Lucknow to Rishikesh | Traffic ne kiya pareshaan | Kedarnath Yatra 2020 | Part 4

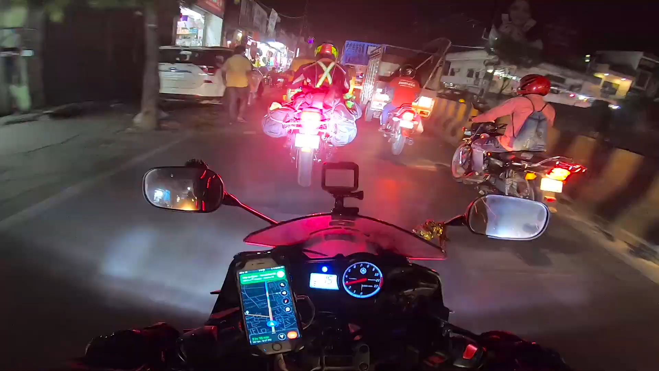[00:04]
यह है रूबी दर्वाजा और वो रहा क्लॉक टावर भाई यहाँ पे एकदम से ट्राफिक रूल का ना धजिया उर रहा है यह एक बार नहीं बहुत बार हुआ है बहुत बार और सिर्फ मेरे साथ नहीं जितना भी यूट्यूबर है
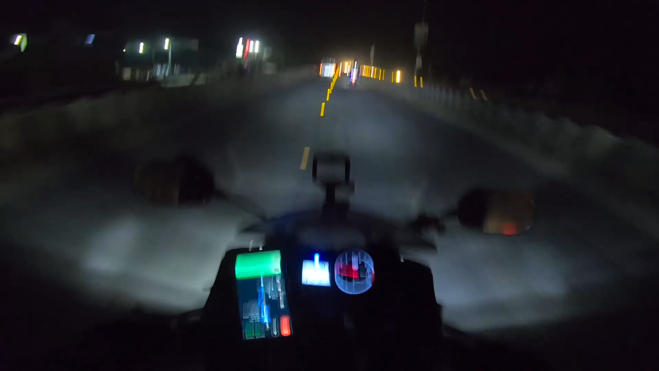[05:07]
आएएएएएँ जगले दोचाम उसका सुपळदान के तरफ निद्वें वाफने का तरफ चाहता है यह जगता है भाई यहाँ पर एकदम से ट्राफिक रूल का ना धजिया उर रहा है कोई सिगनल भी नहीं
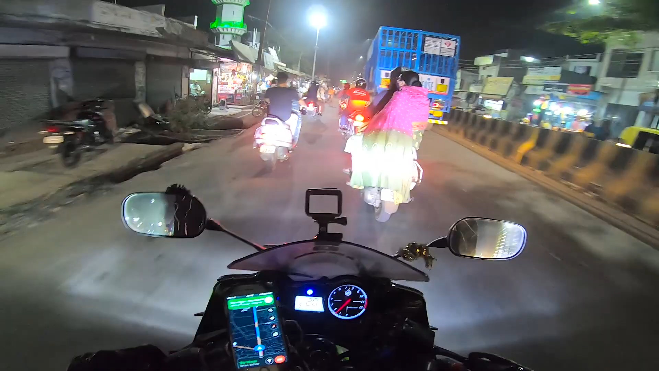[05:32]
है जिसको जहां मर्जी भाई वाव घुसा दो बस हो गया
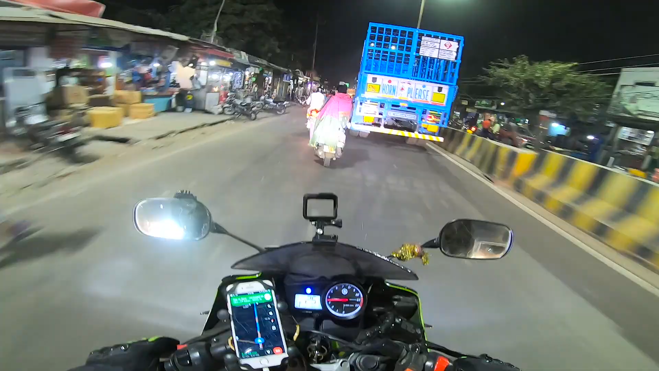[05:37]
और ट्राफिक रूल पुलिस भी क्या कर सकता है अगर जो चला रहा है गाड़ी
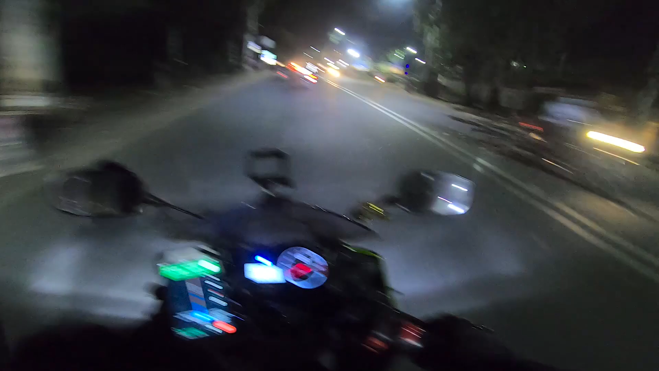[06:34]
अब तक तो कैमरा ओन नहीं किया था जहां पर हेवी ट्राफिक था ओ भाई पास में पुलिस खड़ा हुआ है और जो जाहाद से चाहे वहां से घुशा रहा है